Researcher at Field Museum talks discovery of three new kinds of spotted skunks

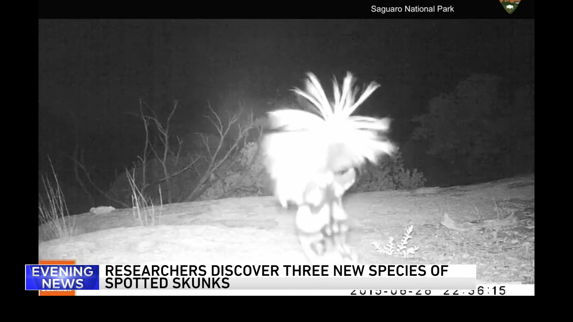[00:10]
Until this new finding, there were just four species that were known. And as you can see in this video, the spotted skunk does a very unique handstand, earning it the nickname, the acrobat of the skunk world.